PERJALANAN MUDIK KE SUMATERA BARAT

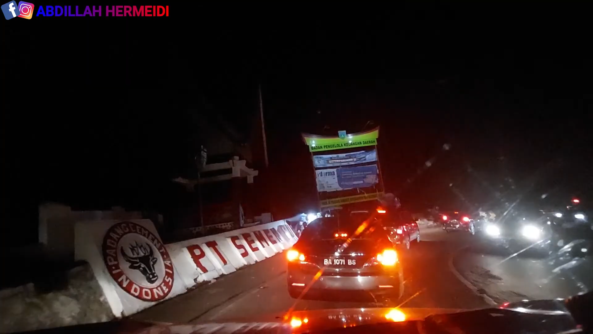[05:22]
dan kita sudah melewati kota padang panjang selamat
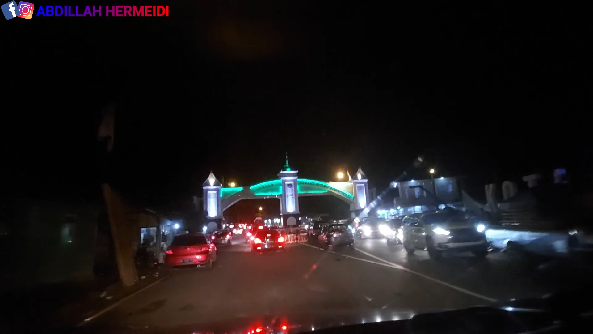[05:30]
jalan kota padang panjang
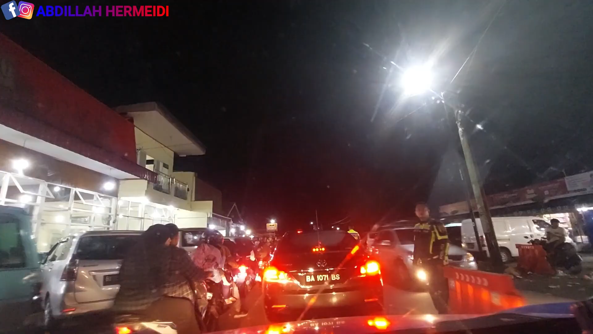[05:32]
selanjutnya kita sudah memasuki kebupaten tanah datar lagi guys
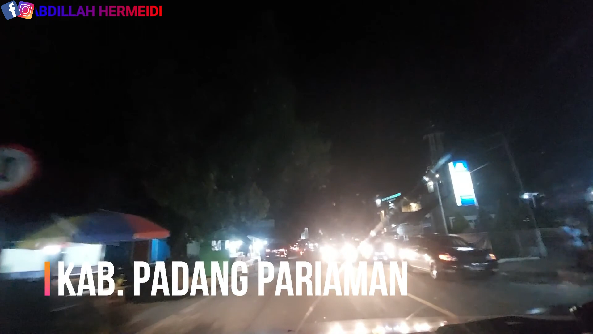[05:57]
kebupaten padang pariaman dan ini tentunya sudah mendekati dari
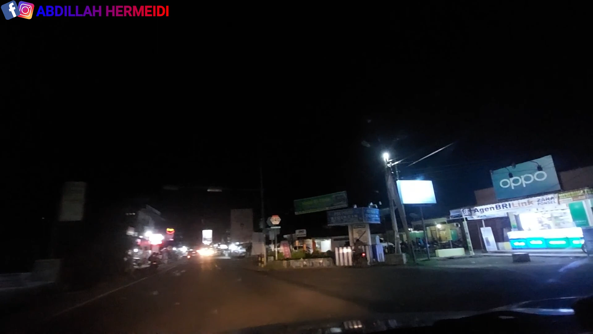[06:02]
tujuan akhir kita guys karena tujuan akhir kita memang ke kebupaten padang pariaman namun kita akan melewati daerah si jinji terlebih dahulu nanti akan melewati kota pariaman